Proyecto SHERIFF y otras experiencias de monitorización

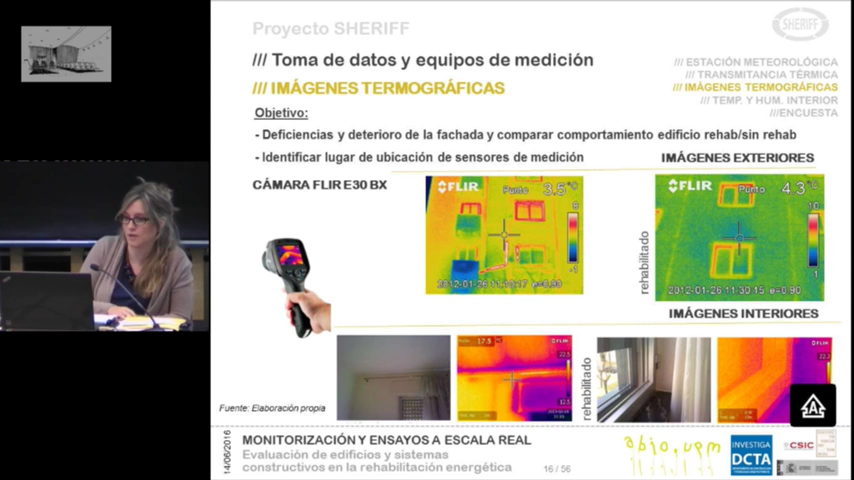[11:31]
ya que el encuentro entre la parte opaca de la fachada y lo que es la carpintería de la ventana, ahí sigue habiendo un problema. Esto es debido principalmente porque el sistema SATE que se instalaba en este momento, el aislamiento no estaba dando la vuelta en la jamba. En la parte interior, ya han comentado, no me voy a extender para poder ir más rápido.